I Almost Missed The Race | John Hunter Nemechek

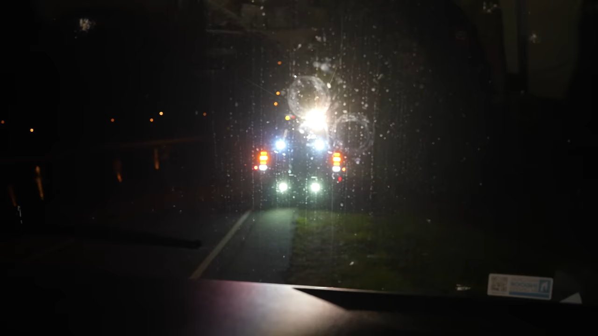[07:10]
As you can see, there's some flashing lights out there.